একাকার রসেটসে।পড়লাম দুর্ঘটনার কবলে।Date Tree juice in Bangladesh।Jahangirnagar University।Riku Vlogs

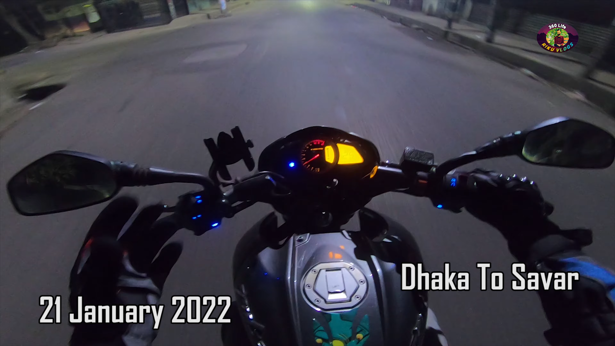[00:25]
কি কি মনে হচ্ছে, রাত্রেবেলা বাইক চালাচ্ছি, রাস্তার মধ্যে কেউ নাই?